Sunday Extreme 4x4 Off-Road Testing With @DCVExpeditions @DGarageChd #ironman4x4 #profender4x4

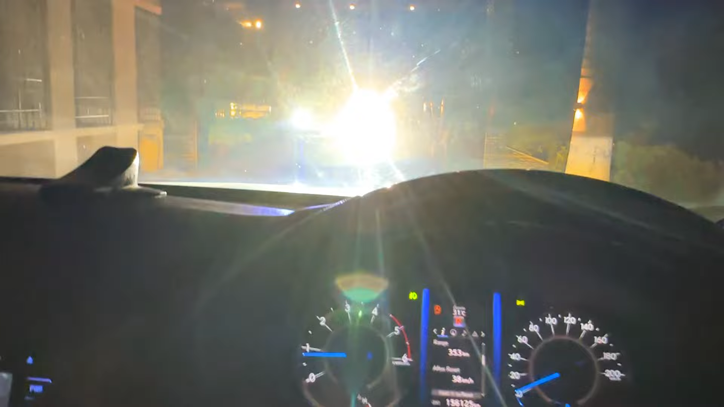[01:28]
जिस दिन जाना होता है ना भाई की हेडलाइट बहुत तेज है। अब लग रहा है आगे से पता चलता है कैसा लगता है दूसरे वालों को जब मैं मारता हूँ।
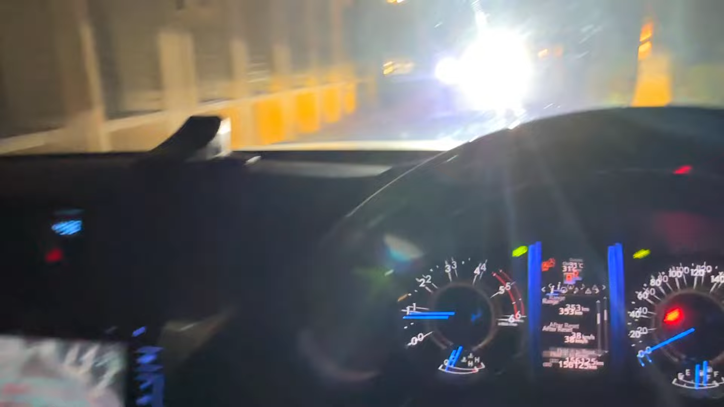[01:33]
इसके अंदर भी आफ्टर मार्केट प्रोजेक्टर वगैरह ये सब लगा हुआ है।